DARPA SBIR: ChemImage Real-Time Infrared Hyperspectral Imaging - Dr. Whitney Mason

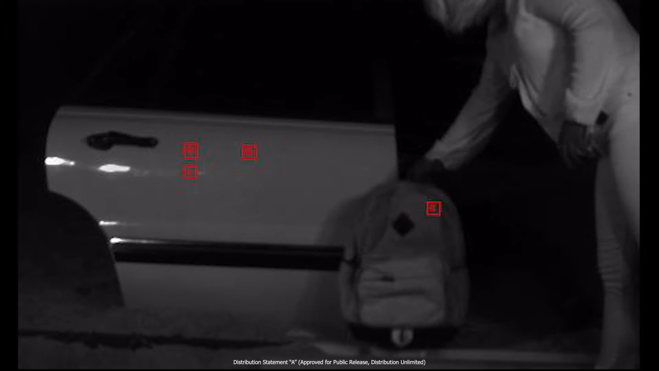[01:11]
Operating in the shortwave infrared band, R-SYS is capable of identifying targets of interest such as homemade explosives, chemicals, and narcotics.
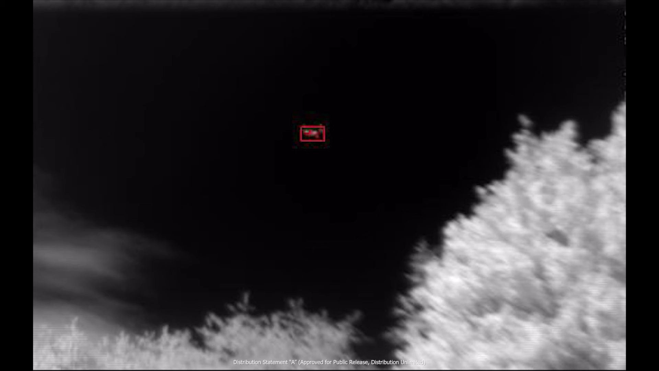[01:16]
A test readiness review has been conducted with the goals of the test to validate the performance of the sensor when the sensor is fixed and the target is fixed,